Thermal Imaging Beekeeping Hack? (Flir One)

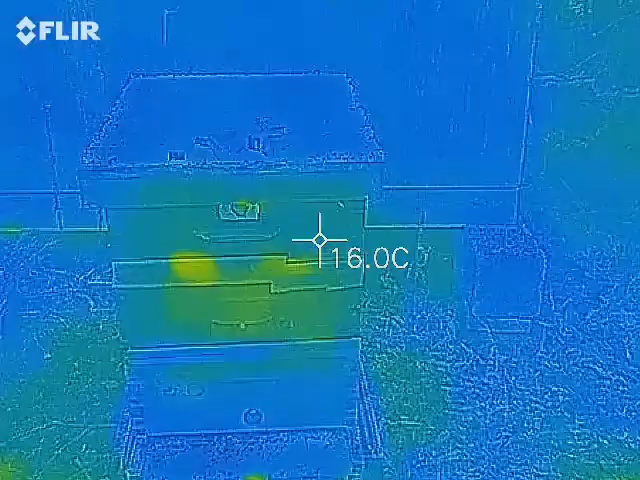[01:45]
On screen: spot 16.0°C
can see they're in the top then oh this is
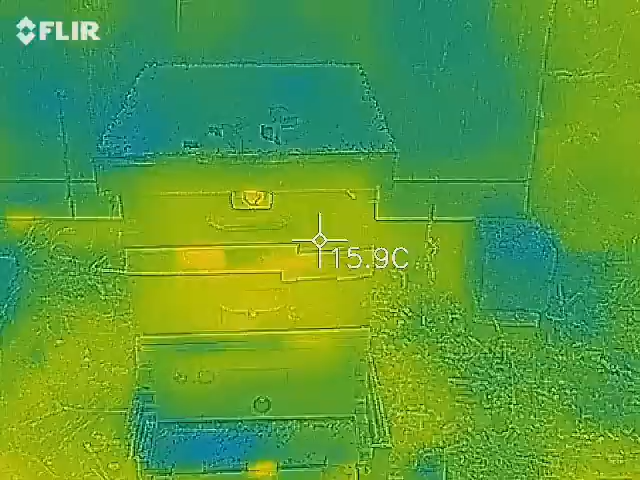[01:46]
On screen: spot 15.9°C
cool I think this is working because they are in the top so I know this is that's a nice little trick
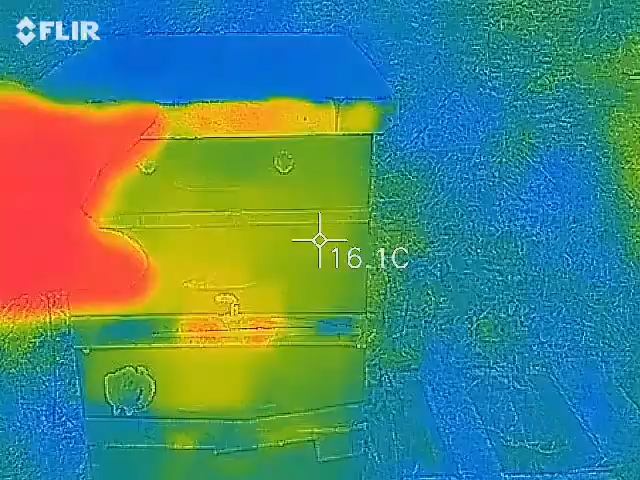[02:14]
On screen: spot 16.1°C
top is the all of these all about most of these sides have
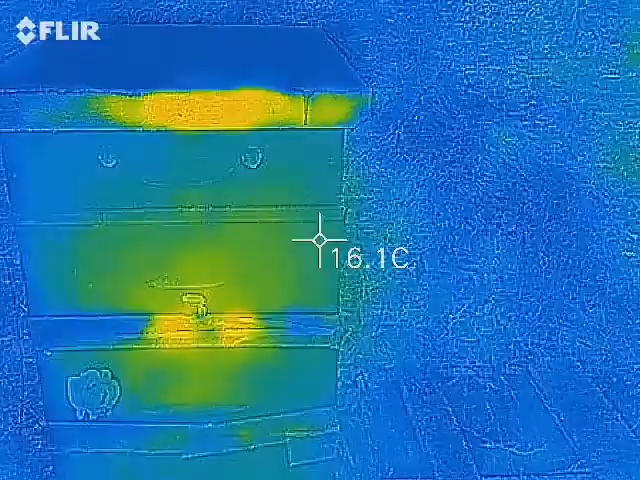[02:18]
On screen: spot 16.1°C
it just a
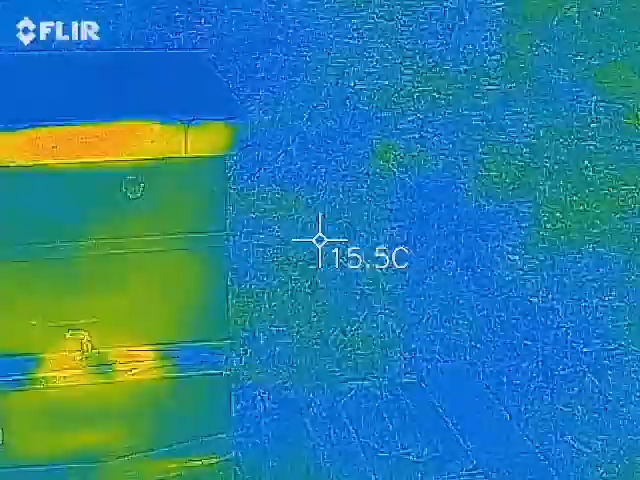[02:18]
On screen: spot 15.5°C
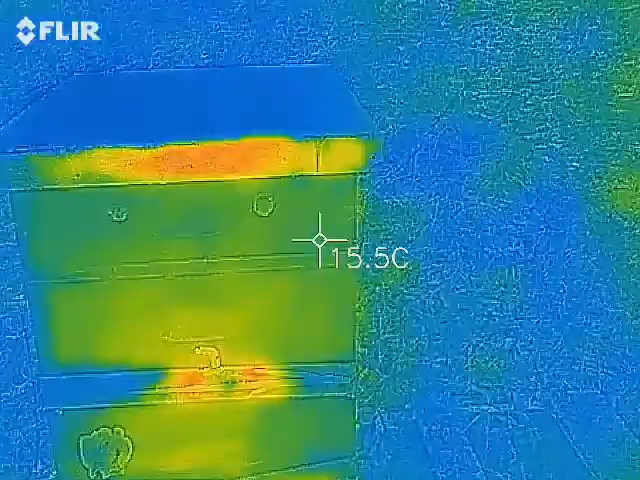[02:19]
On screen: spot 15.5°C
ventilation rim up top you can
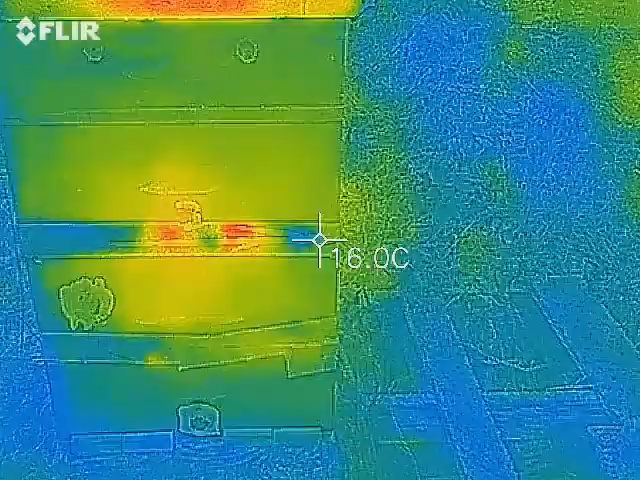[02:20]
On screen: spot 16.0°C
see here okay it's starting to work now so if I go like this
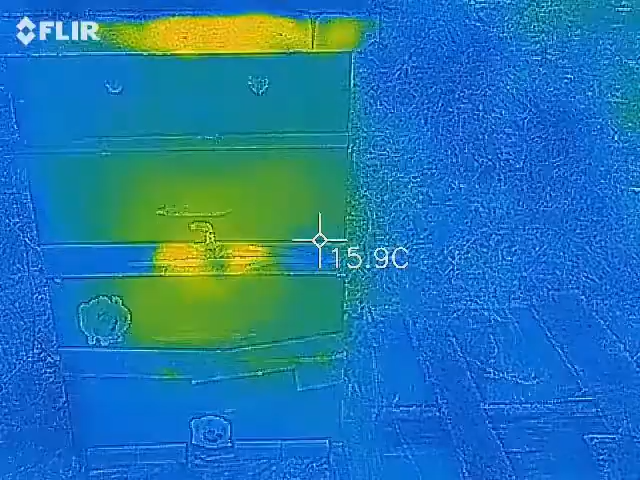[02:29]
On screen: spot 15.9°C
heat right there at the top because
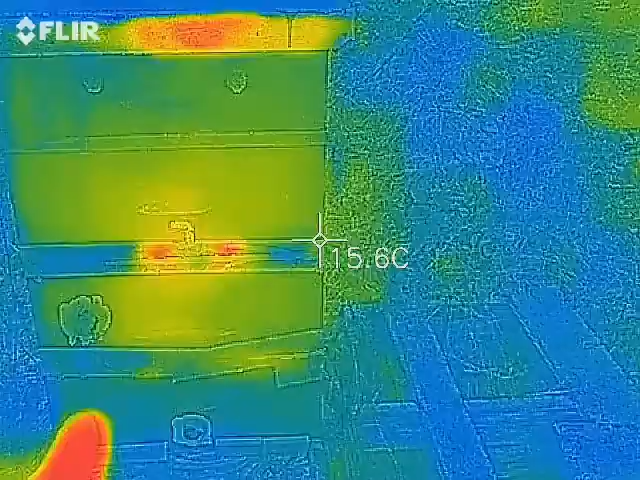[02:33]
On screen: spot 15.6°C
you see this here is the whoop
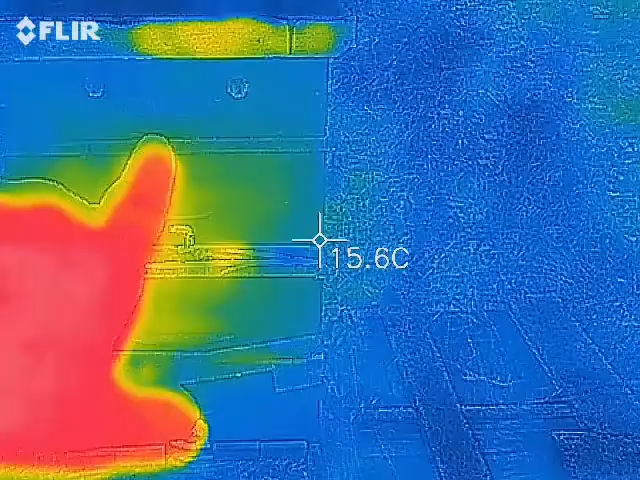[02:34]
On screen: spot 15.6°C
this is the the uh inner cover that's the top of the hive right
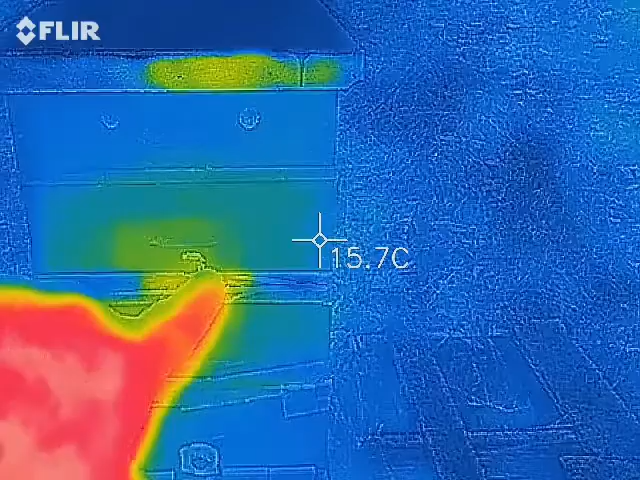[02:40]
On screen: spot 15.7°C
there oh actually no it's not this is this is the top sorry so that's the okay
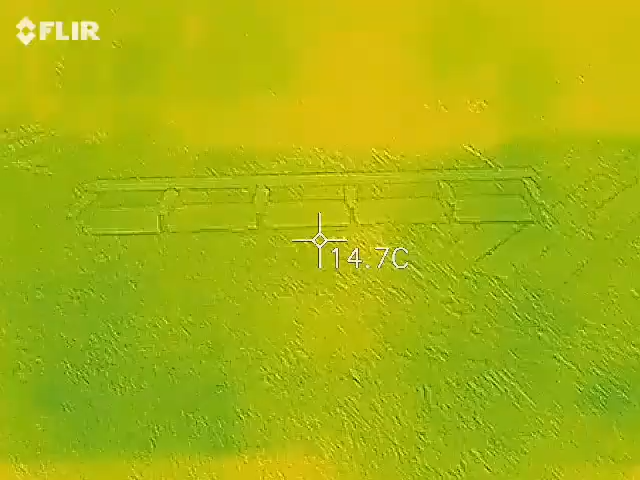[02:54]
On screen: spot 14.7°C
work and I can kind of see where the bees are clustering cool